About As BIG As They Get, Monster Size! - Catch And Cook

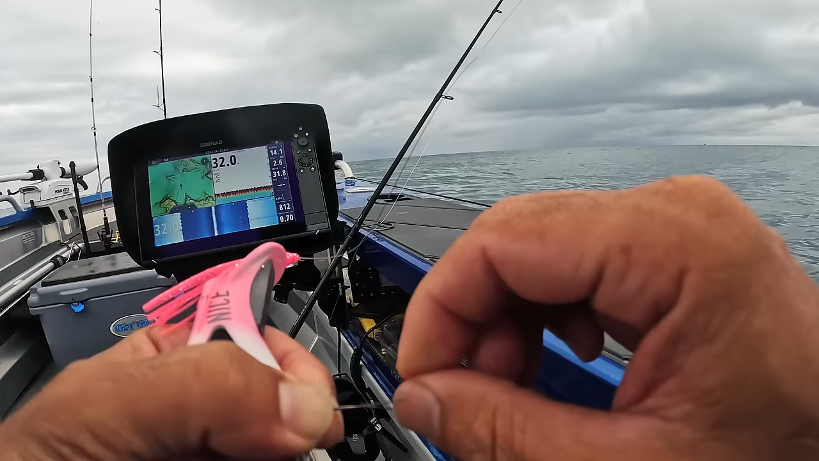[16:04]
It's a pity you didn't hit that top section as well.
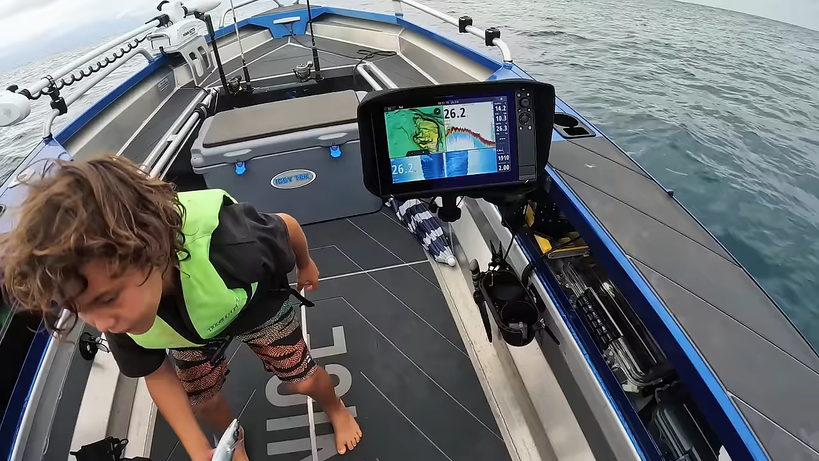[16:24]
Bit of a... Yeah, no, I mean on the sounder, not the... Why aren't we getting Spanish hits? We only had that one hit. Come on. There's definitely things going on. We'll go up here, we'll turn back around, we'll go back to where we got the hit, patrol over it, and then we can park up for a second.